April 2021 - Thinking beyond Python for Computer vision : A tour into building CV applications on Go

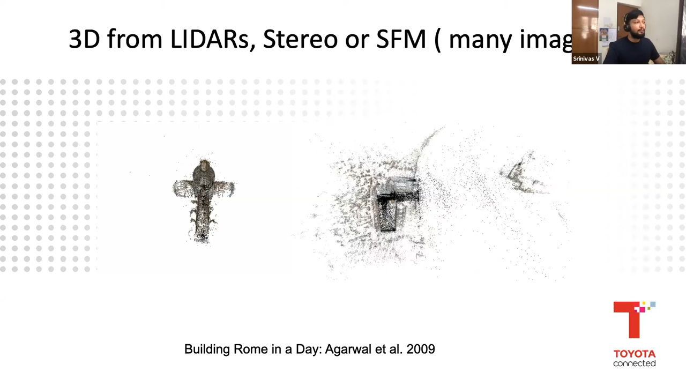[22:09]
You can also do something called an SFM, called structure from motion, wherein you can have many images and you can combine all these images into a 3D model. So this again, it's slow and evolution of how we are moving into more and more human level and understanding of scenes.